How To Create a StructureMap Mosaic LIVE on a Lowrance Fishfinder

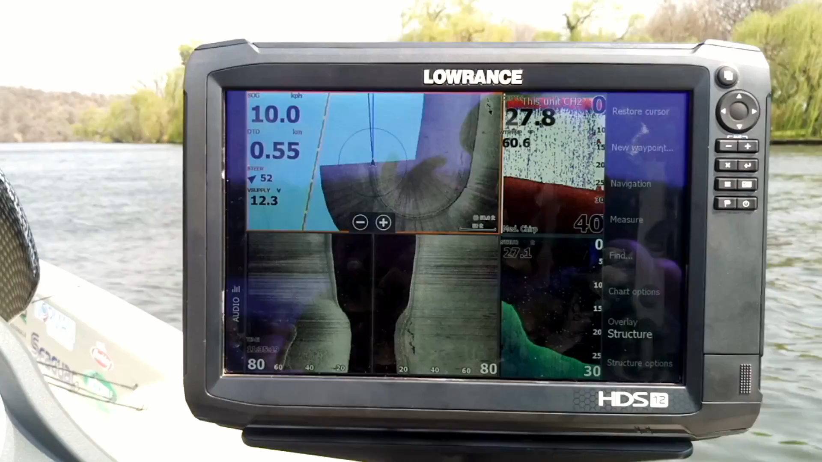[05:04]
Get as close to crossing them.
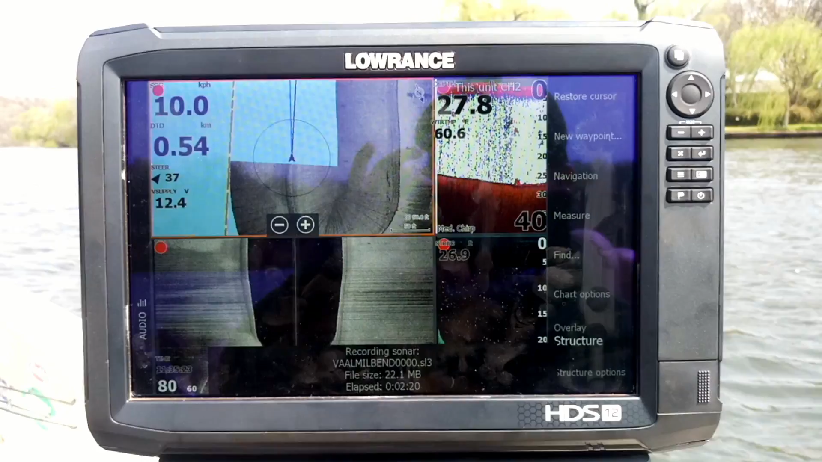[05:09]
I want to bring it out a little bit deeper. But you can see you don't have that washed away black or
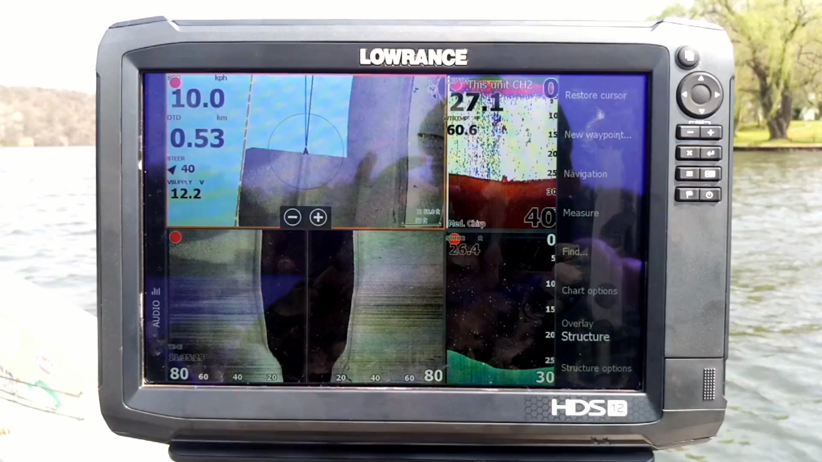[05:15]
On screen: speed 10.0 km/h
darker area in your structure map.
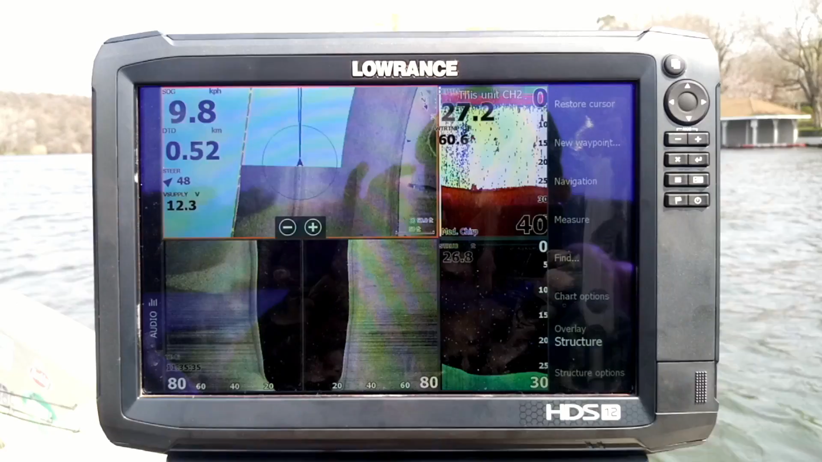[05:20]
Because the range is only at 80 foot. So now I'm just going to idle up.
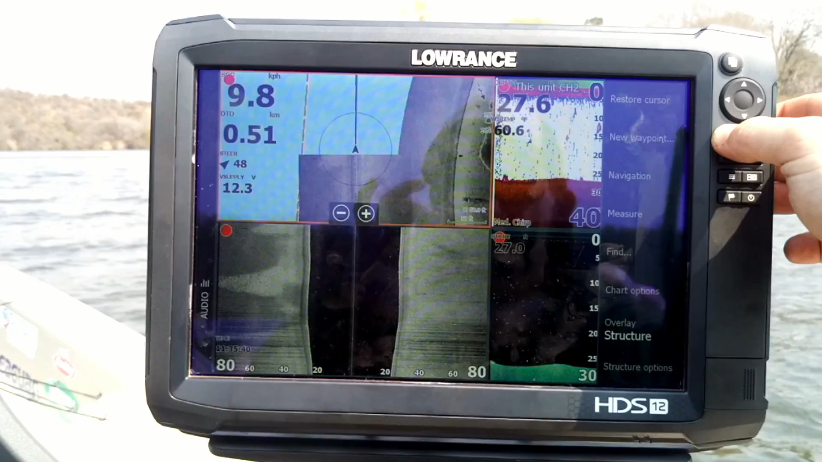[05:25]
And just keep those two just overlapping slightly.
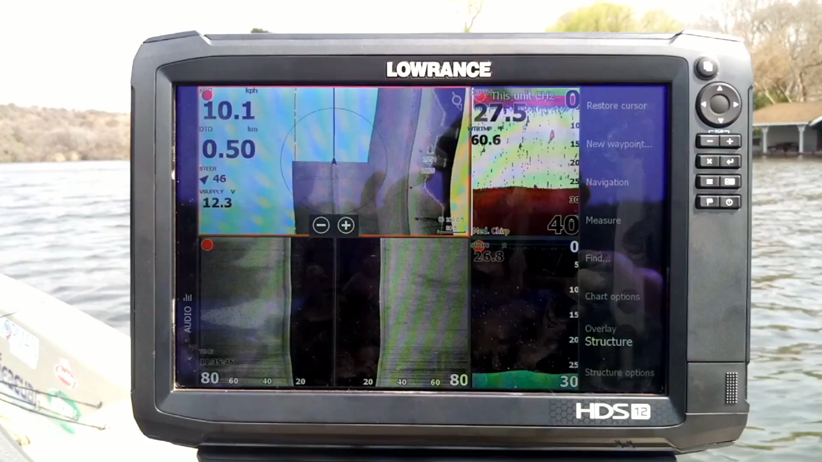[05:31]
And see if there's anything out here a little bit deeper. So what I'll do is I'll just go to where I started this recording.
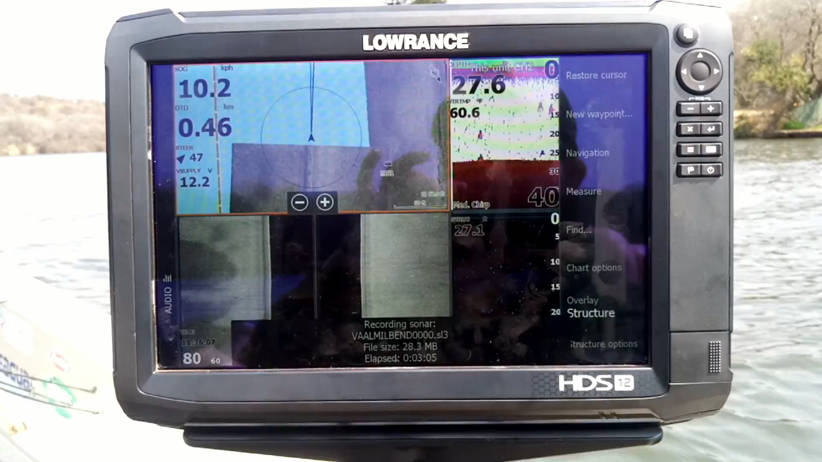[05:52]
I'm going to actually kill it there. But the important thing is your range is on 80 foot.
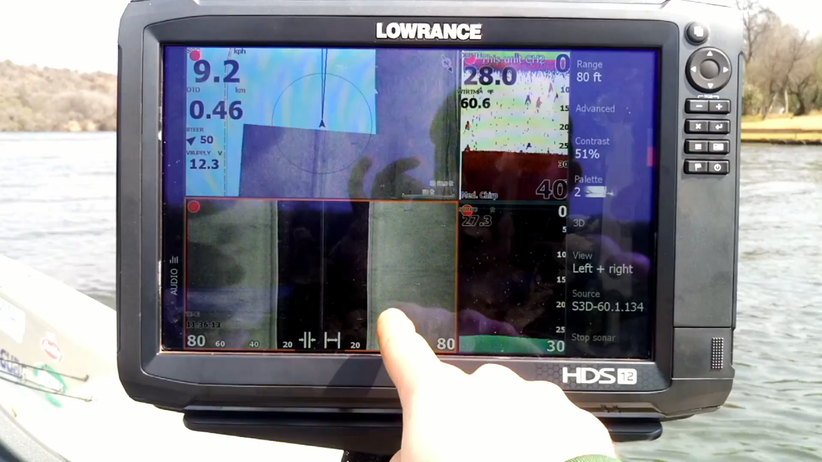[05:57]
Now if you change the range here while you're recording. It will change the range of what you're actually recording.
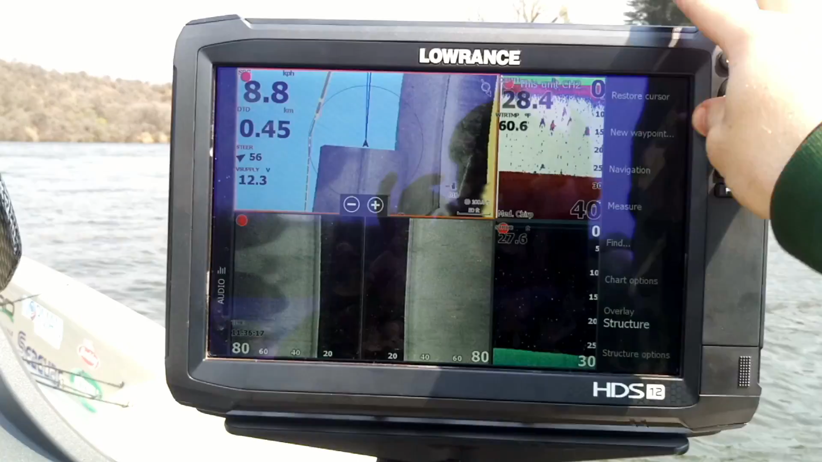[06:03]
And what the structure map is going to be. So for this case let's just hit back on any one of the sonar,
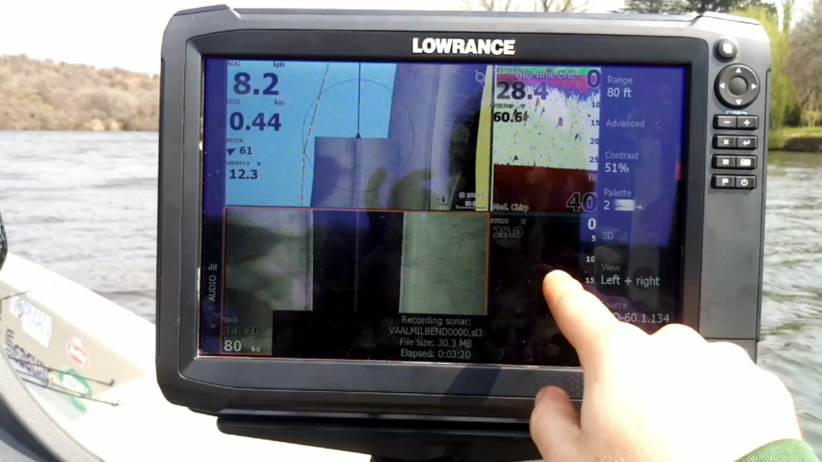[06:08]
downscan or sidescan pages. Hit advanced. Lock sonar.
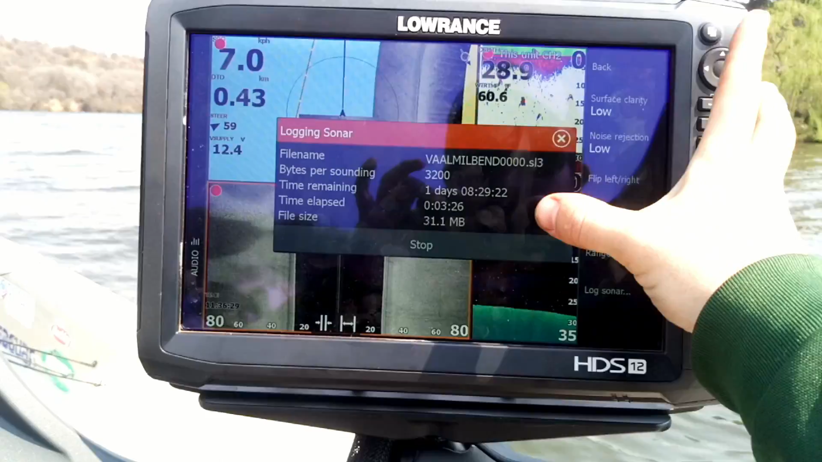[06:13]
Stop. Now it's going to ask me if you want to create it into a structure map.
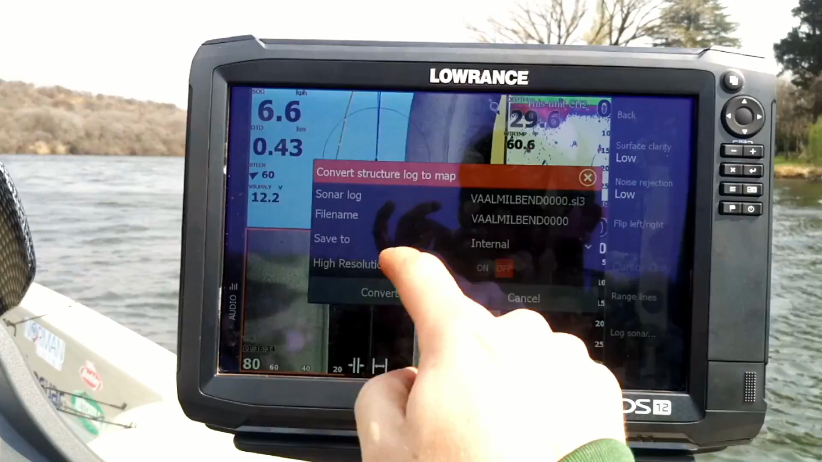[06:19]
Yes I do. I want to put it in the internal and I want to convert it high resolution.
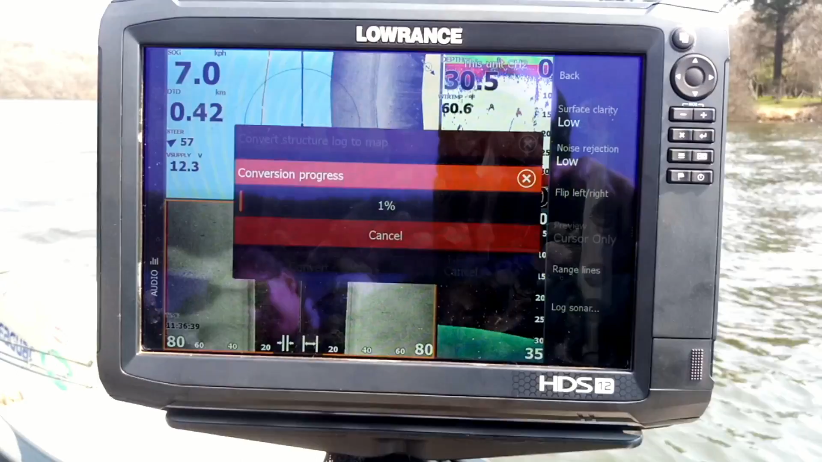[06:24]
So let's see.
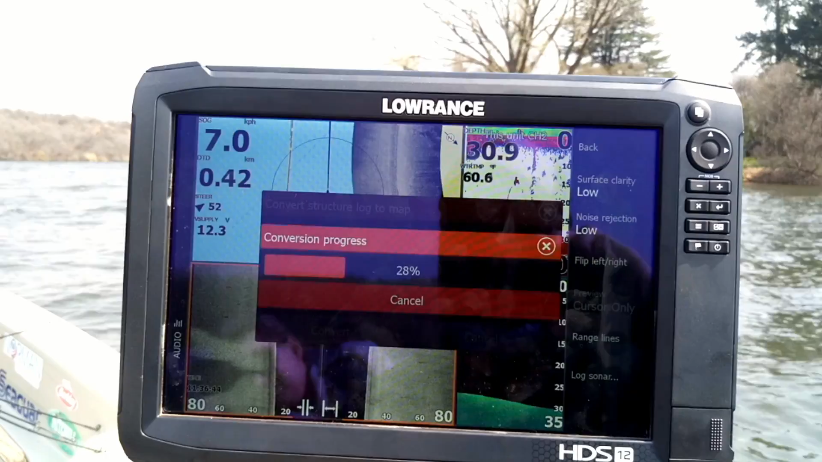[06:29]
On screen: speed 7.0 km/h
So that's now pretty much fully converted.
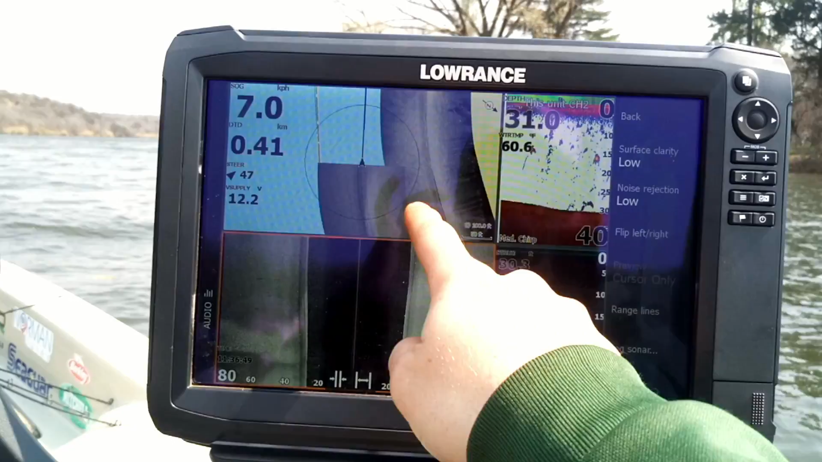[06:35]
So now I can go back to my chart and change my overlay. Structure options.
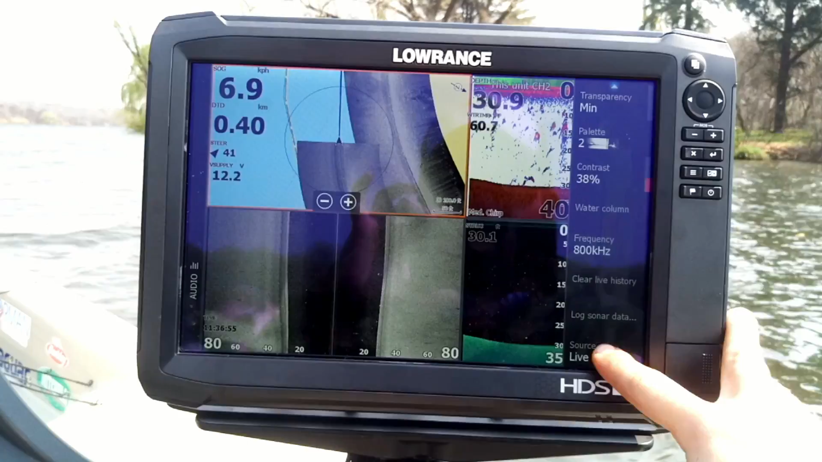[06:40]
From live to saved. And now I've got that structure map as my chart.
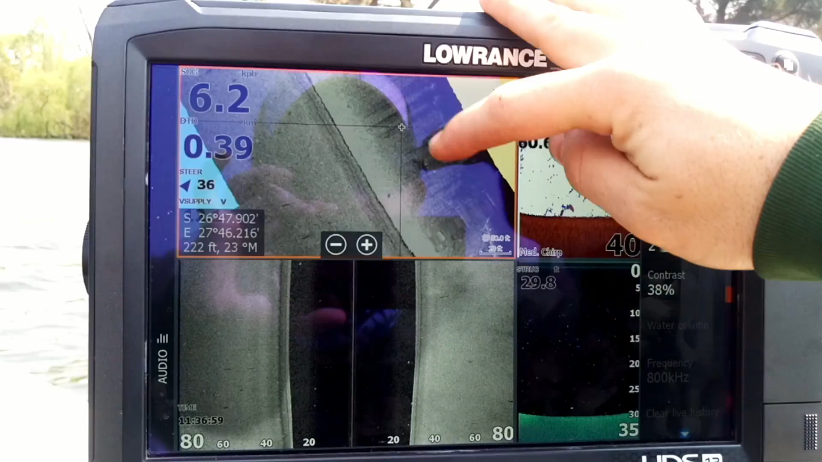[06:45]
Forever. Built into the unit.
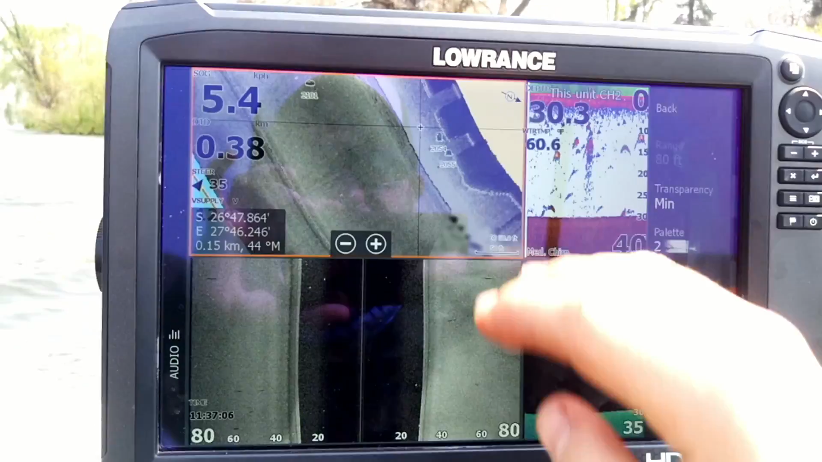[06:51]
I can load other old structure maps that I've loaded in. There's a bit of stuff over there.
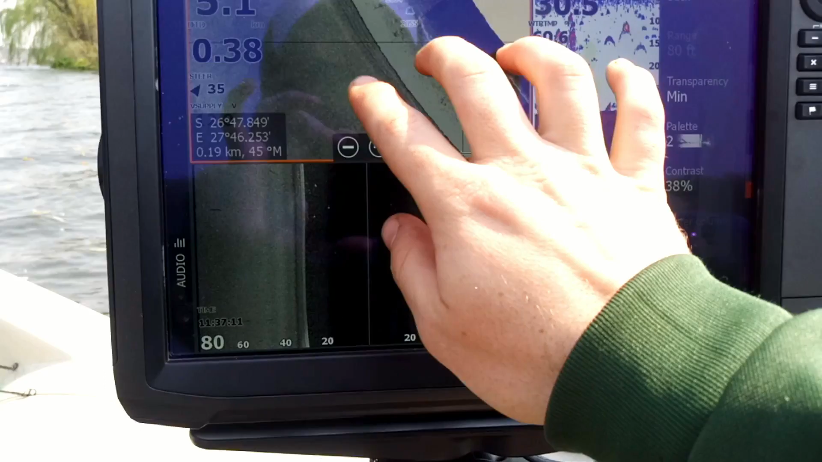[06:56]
Now you can also set your contrast. So let's bring up the contrast a little bit.